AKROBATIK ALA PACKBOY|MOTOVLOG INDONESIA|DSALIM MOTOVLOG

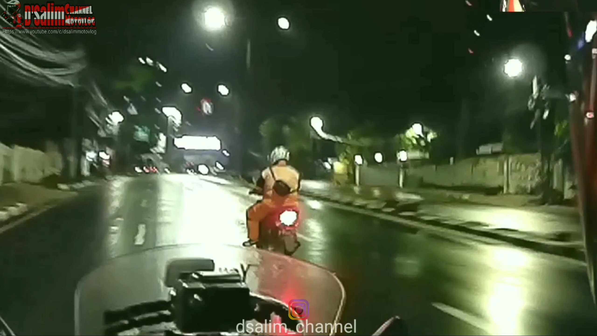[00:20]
Serius ada bapak-bapak, ada bapak-bapak. Ada kayak gitu-gitu loh, bahaya cuy. Yes.
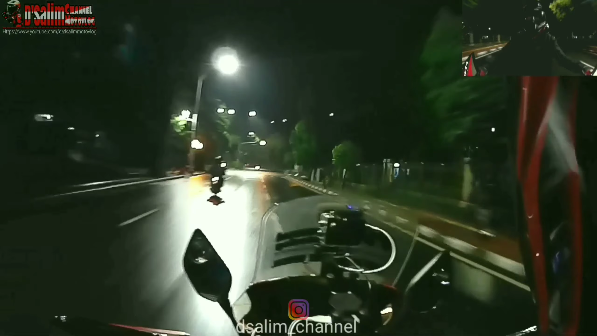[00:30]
Malam-malam kayak gini nih bahaya cuy.